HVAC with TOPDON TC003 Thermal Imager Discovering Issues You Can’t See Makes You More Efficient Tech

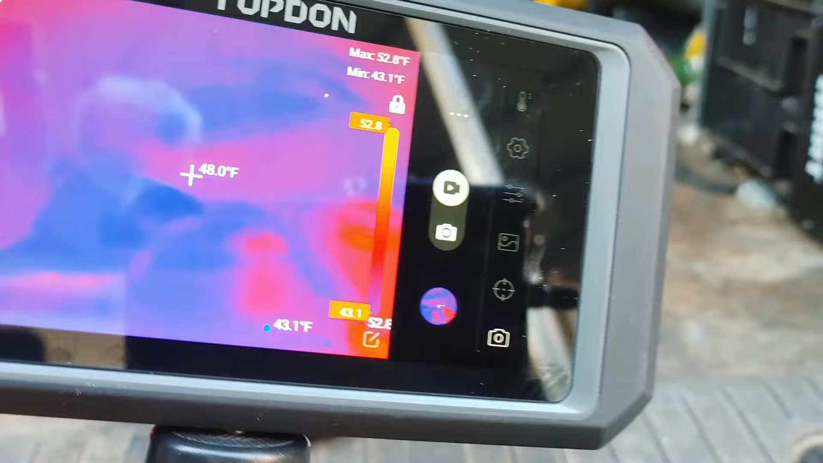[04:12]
On screen: spot 48.0°F, max 52.8°F, min 43.1°F
unreal how user-friendly this thing is like I said I'm going to do more in depth this is just more
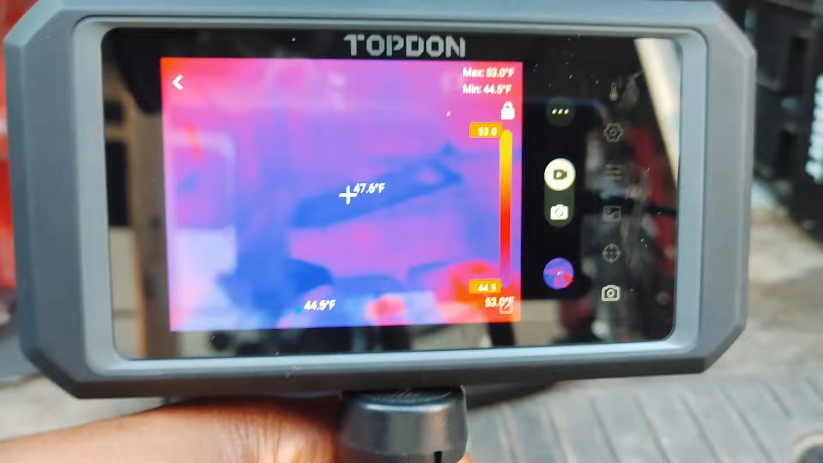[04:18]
On screen: spot 47.6°F, max 53.0°F
of like an unboxing and just review kind of go through it
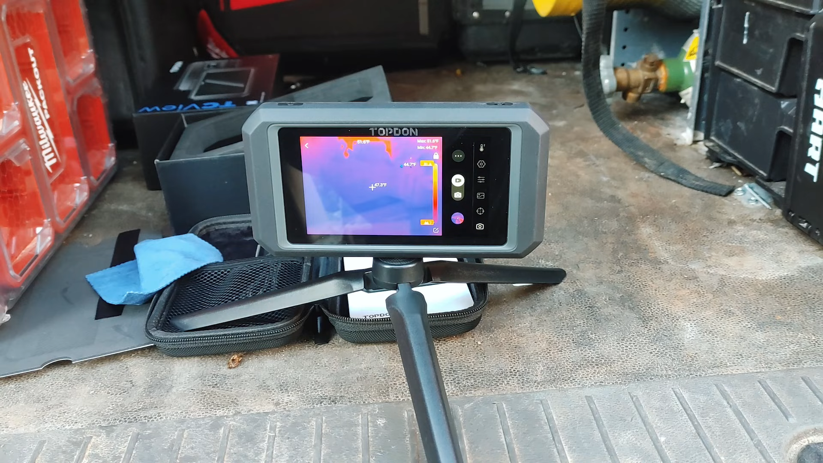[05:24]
usability standpoint of it it's just crazy how cheap this thermal imaging technology is getting to be honest with you it's hard to believe I mean we're talking something like this would have probably cost you at least five to eight thousand dollars you know ten fifteen years ago and now you can just have this in the palm of your hand definitely wouldn't have been able to fit in the palm of your hand probably and now you can just you know carry this in your pocket and
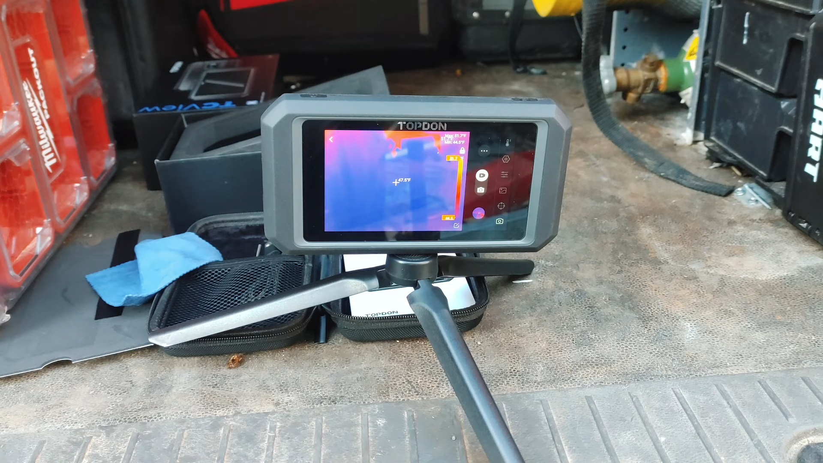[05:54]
you know pay a couple hundred bucks for it it's unreal like I said we're gonna definitely demonstrate in the field how this thing is gonna get used properly for both diagnostic and just general maintenance I mean we're gonna show you all the sweet little trick tips and tricks on how we can really streamline our maintenances and diagnostics with these thermal imagers man okay so yeah we're over here at the home screen now so I'm just gonna go straight to the TC003 app as you can see we got the thermal imaging we got temperature monitoring,
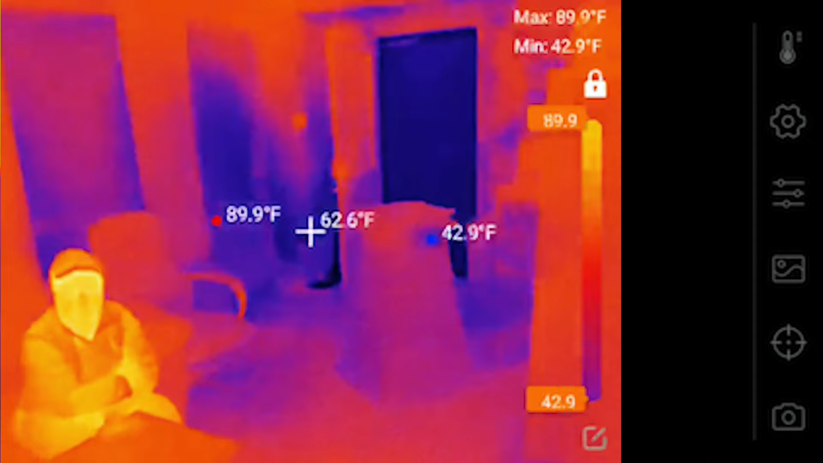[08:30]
On screen: spot 62.6°F, max 89.9°F, min 42.9°F
thermal scan here through a house see i've got my testo 420 there just checking the airflow doing a
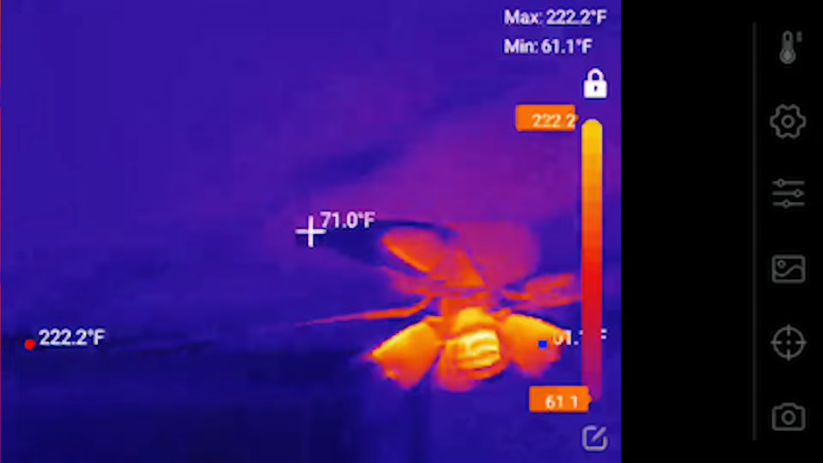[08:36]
On screen: spot 71.0°F, max 222.2°F, min 61.1°F
maintenance but i'm you know just checking doing a thermal inspection looking behind the drywall seeing if there's
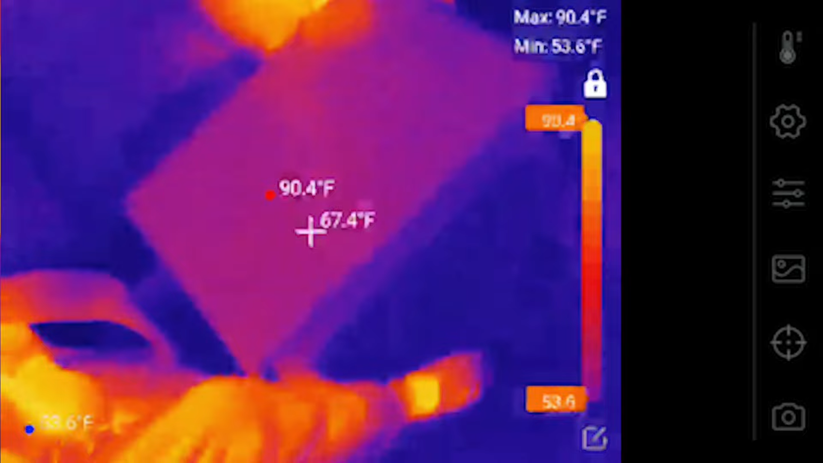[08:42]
On screen: spot 67.4°F, max 90.4°F, min 53.6°F
any weak spots in the insulation you can see up on the ceiling up toward the corners in the attic there are some weak areas where you can see it's the darker spots are colder that's just due to the insulation up there just being thinned out or you know moved around probably by different rodents and things like that
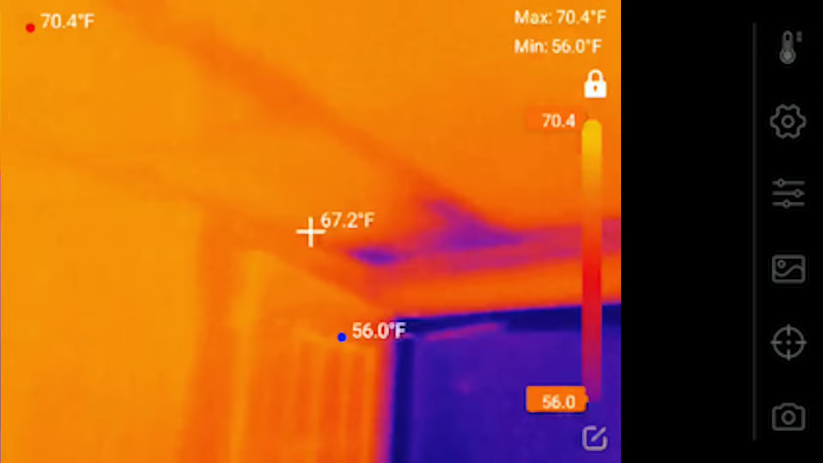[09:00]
On screen: spot 67.2°F, max 70.4°F, min 56.0°F
see here is really bad up in in the shower area and i like i said with this camera the 40 micro calvin thermal
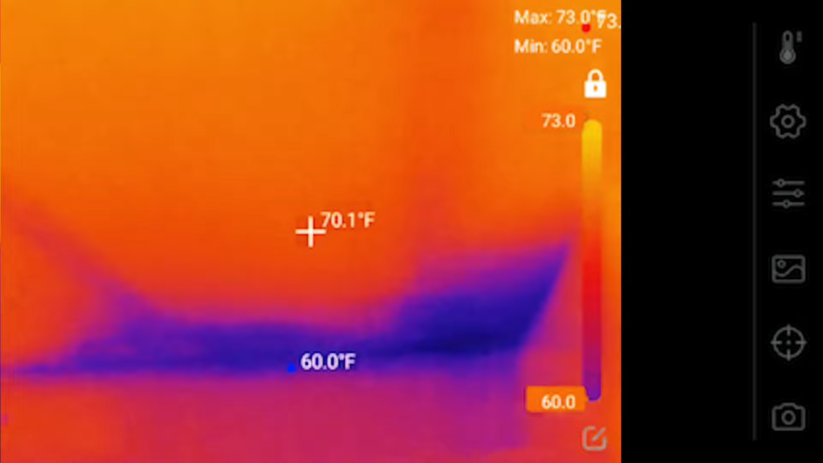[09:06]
On screen: spot 70.1°F, min 60.0°F
sensitivity is definitely allowing those um differences in temperatures to be a lot
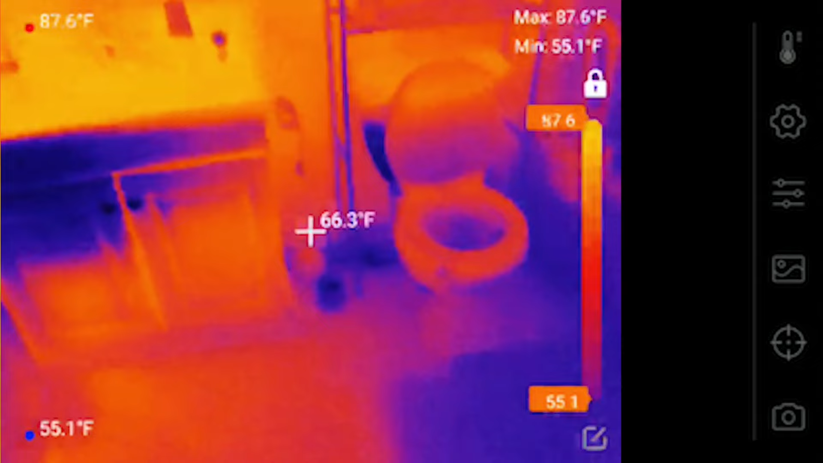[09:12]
On screen: spot 66.3°F, max 87.6°F, min 55.1°F
more pronounced than even the seek might be as you can see this camera is very capable for the price point and for hvac you really don't need much more resolution than this